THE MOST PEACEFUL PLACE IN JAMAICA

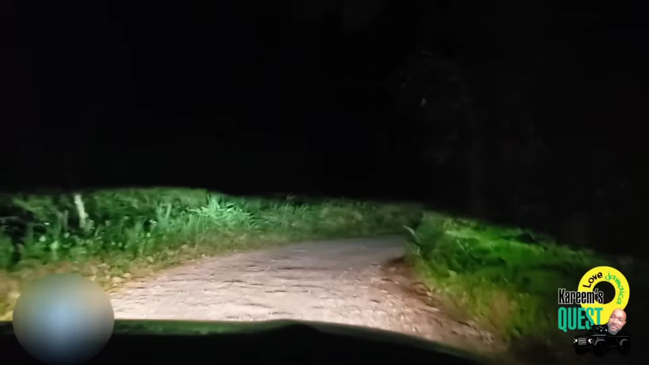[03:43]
bitara was put to the test being a small suv the vehicle was not built for conditions like these to see the road properly i had to turn on the fog lights because at this point i'm driving through bushes but i must say the 1.6 liter front wheel drive handled the pathway admirably luckily the proprietor lloyd met me halfway and we took the journey up to the property together by the time we reached the property i was exhausted so i